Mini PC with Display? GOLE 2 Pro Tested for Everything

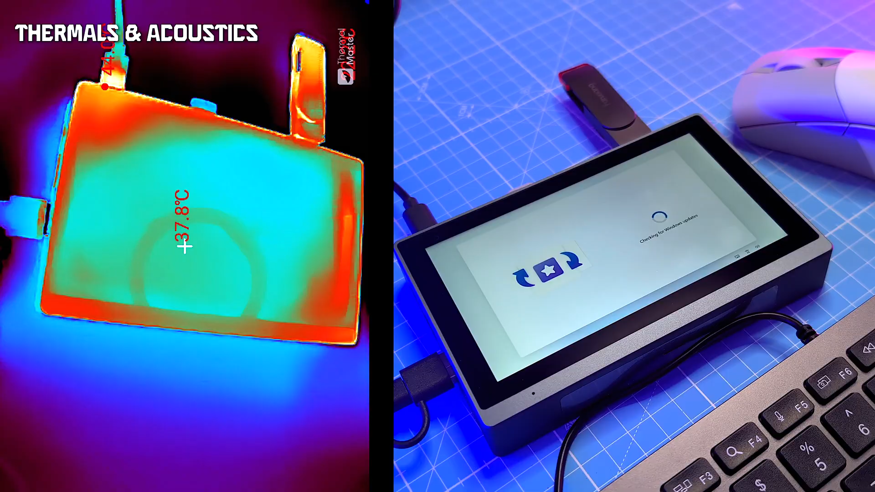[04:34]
On screen: spot 37.8°C
thermals and acoustics the chassis gets hot 50 to 55 celsius on the outside the fan ramps up to 55 to 60 decibels louder than many gaming laptops for a 9
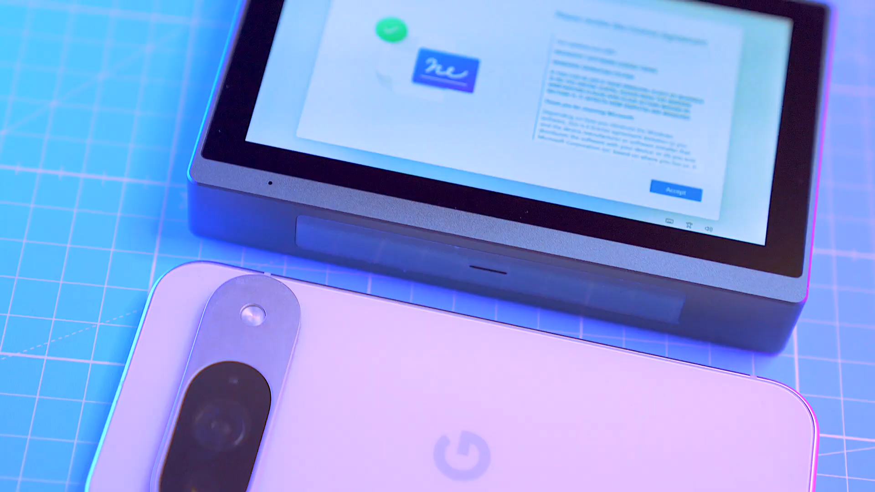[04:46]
watt cpu set it down and you'll literally leave a warm patch on the desk
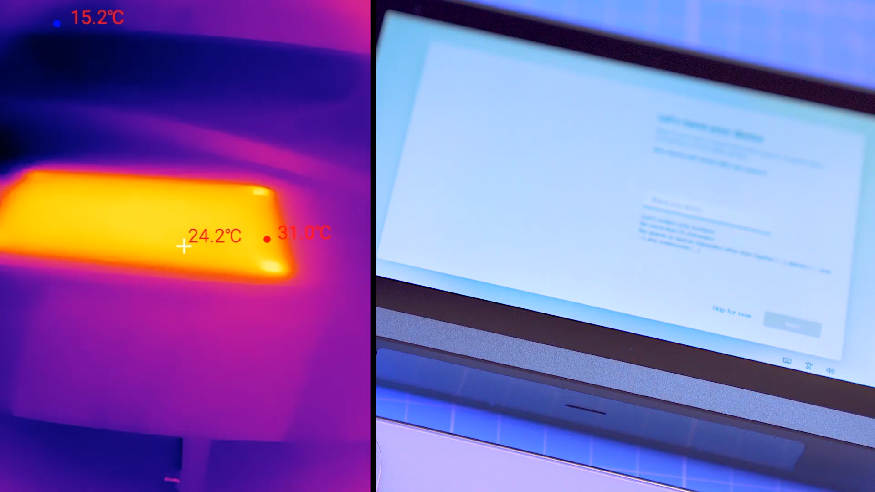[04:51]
On screen: spot 24.2°C, min 15.2°C
it's proof of poor thermal design a cheap this week should be silent and cool not a hand warmer with a jet